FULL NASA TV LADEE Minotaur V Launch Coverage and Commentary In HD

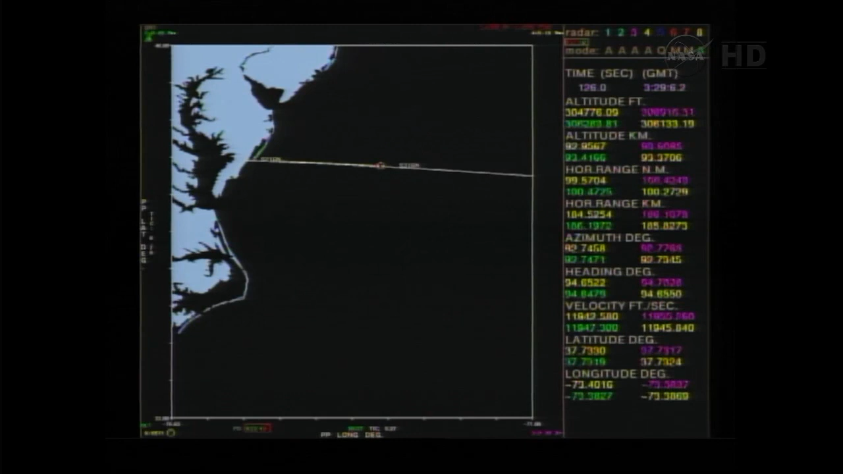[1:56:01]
Stage 2 separation, stage 3 ignition. Stage 3 motor pressure is nominal.
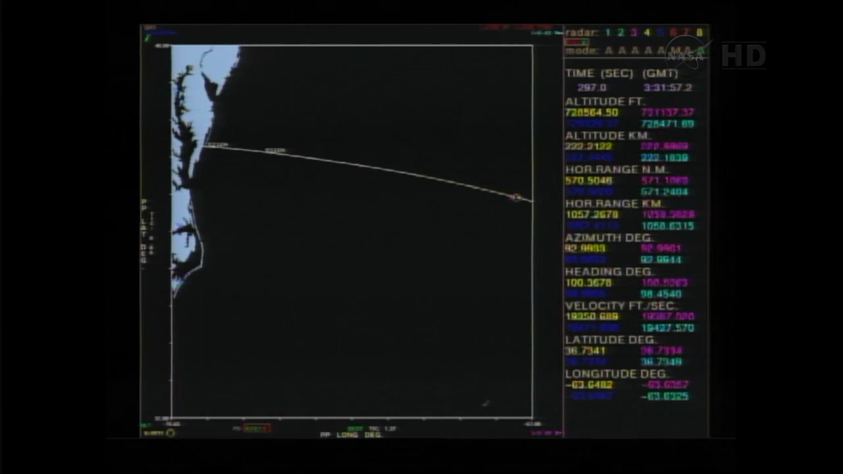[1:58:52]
Wallops is still tracking. Vehicle attitude is nominal. And Bermuda has acquired. Turning off the flight termination system means the launch vehicle is on track, on course. Sorry. Stage 4 ignition will occur in approximately 125 seconds. Vehicle avionics and power are all nominal.
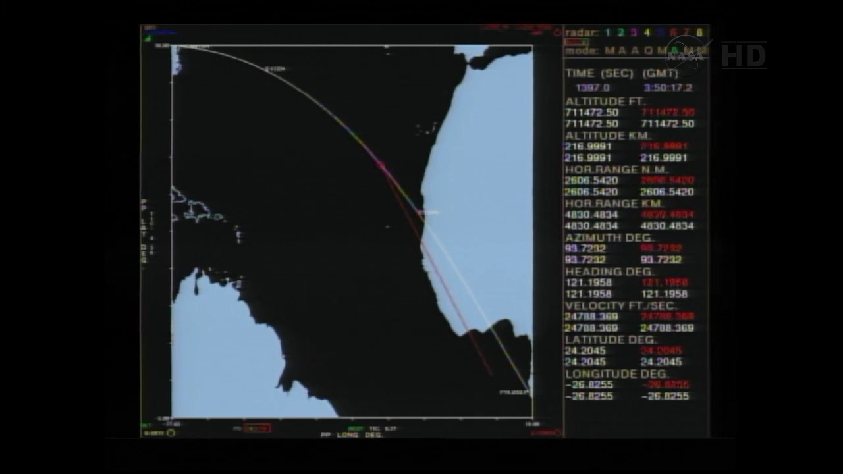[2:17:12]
Stage 5 is currently holding attitude for spacecraft deployment.